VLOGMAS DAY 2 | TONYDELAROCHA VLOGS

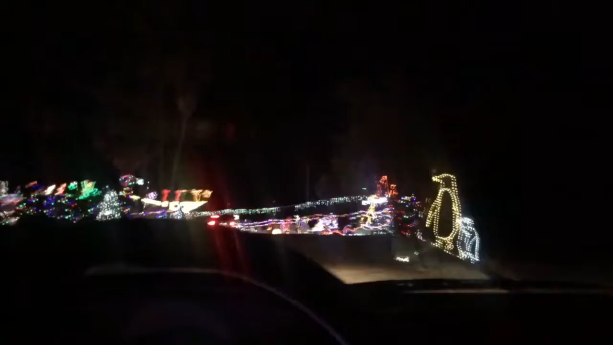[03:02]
Free display, thank you very much. Do not stop on hill, thank you.
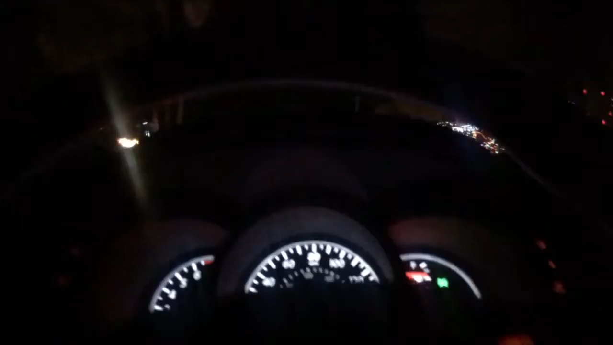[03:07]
Oh, what's that sign said? Data entrance. Chivas and cows in here.